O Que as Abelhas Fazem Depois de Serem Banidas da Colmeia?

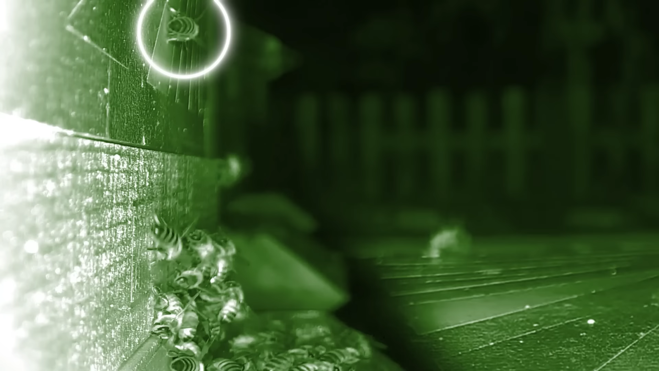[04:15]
Não é de surpreender que as abelhas infectadas, que podem ter até 13 larvas em suas cabeças se alimentando de seus cérebros, parecem um pouco...
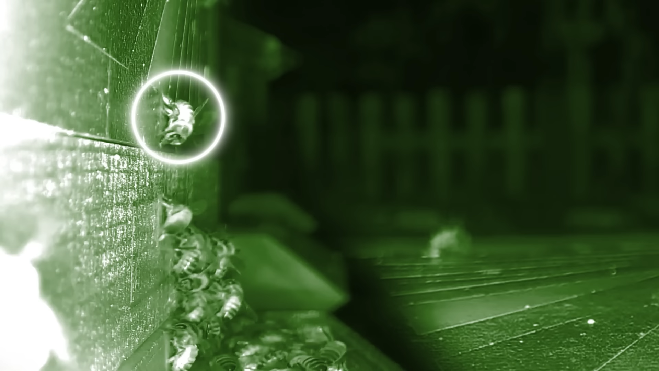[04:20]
desorientadas. Elas andam como zumbis que nem as formigas vítimas, e muitas vezes não conseguem nem se levantar.
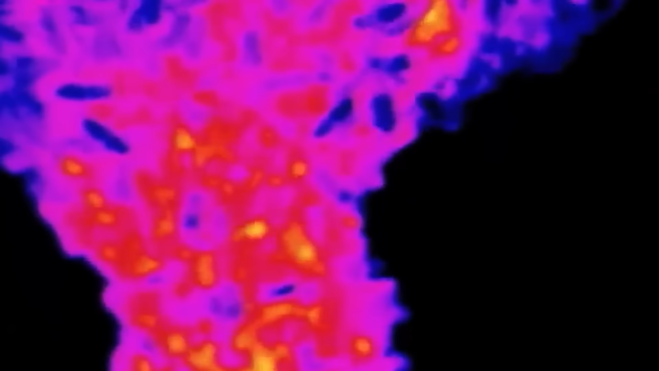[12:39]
No centro dessa bola de calor, o zumbido furioso aquece a vespa a 45ºC.